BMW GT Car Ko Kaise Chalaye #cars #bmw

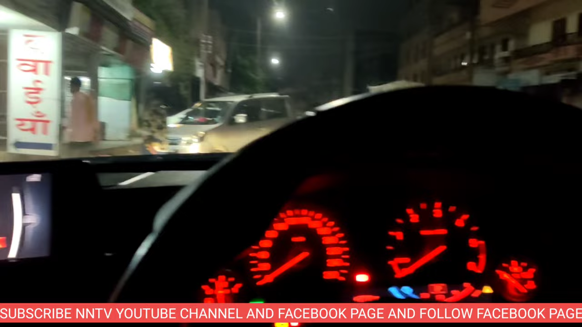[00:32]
कि मैंने इसके यहां से लाइट चालू कर दिया पावर